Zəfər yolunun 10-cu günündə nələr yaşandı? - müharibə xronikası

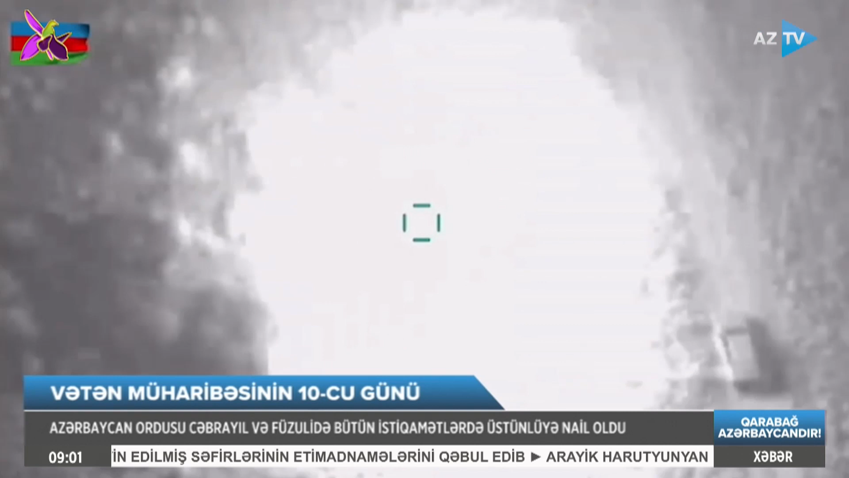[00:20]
Bağlıca məntəqəsində yerləşən mərkəzi silah sursa tambarı da ordumuz tərəfindən məhv edildi.